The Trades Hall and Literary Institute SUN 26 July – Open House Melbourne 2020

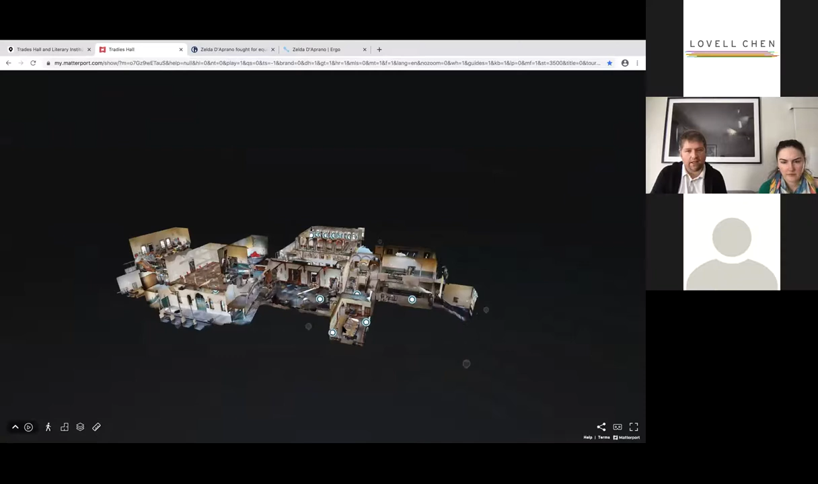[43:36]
you can still see there's, um, so this will be one of the spaces that gets looked at in stage two.
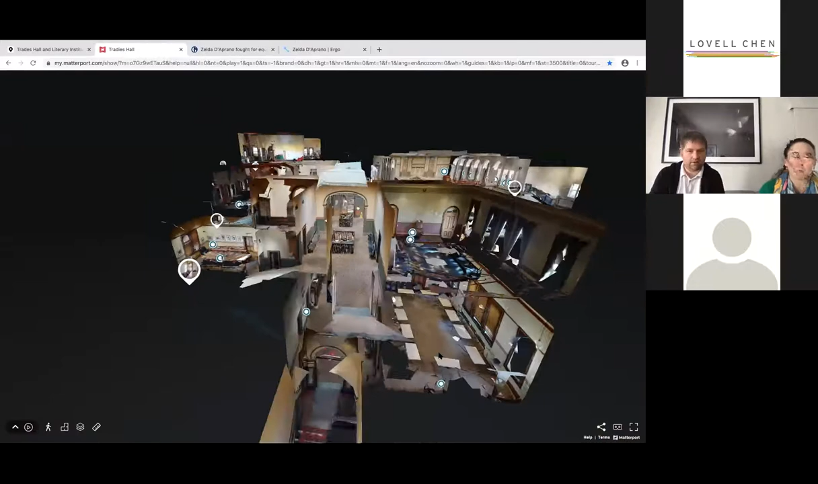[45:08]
So we might just show you the ballrooms. Um, I will say when you go back and have a look at this tour yourself, make sure you do check out, uh, on the mezzanine level.